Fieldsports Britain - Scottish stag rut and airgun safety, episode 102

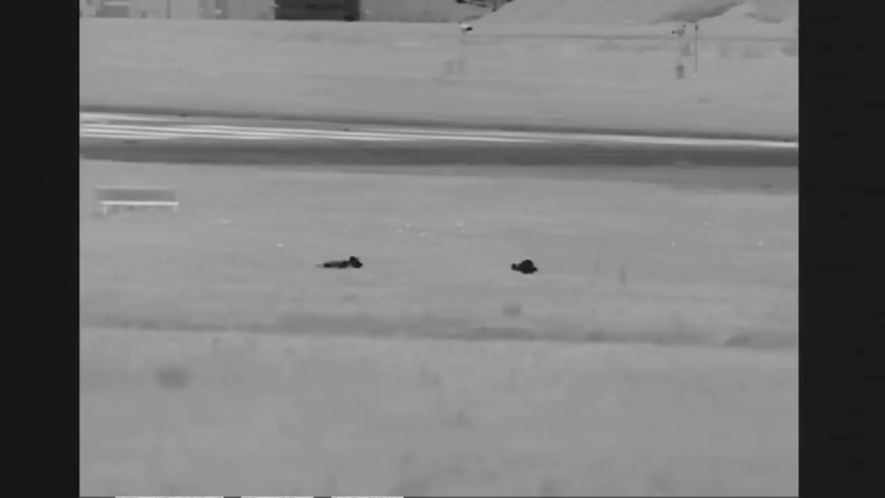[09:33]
It was testing the system at Copenhagen airport when it spotted this pair of foxes at 500 metres away.
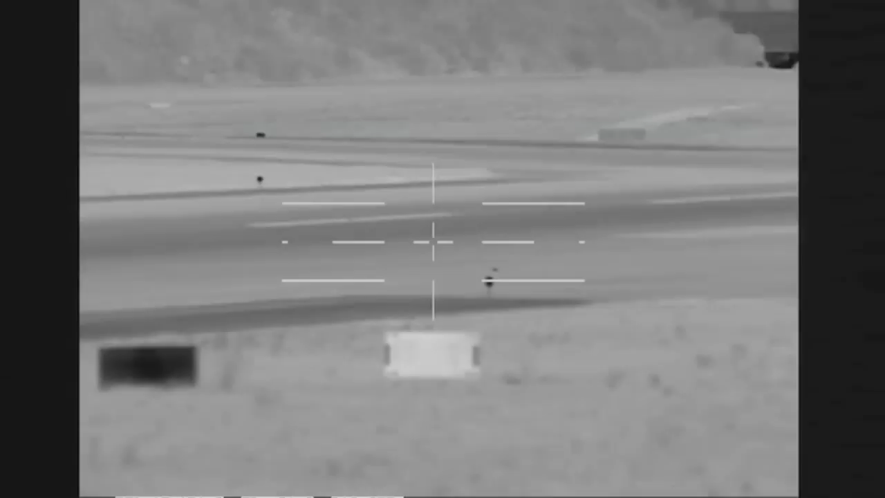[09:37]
Then it even picks out a mouse. Unfortunately the rodent was not around for long.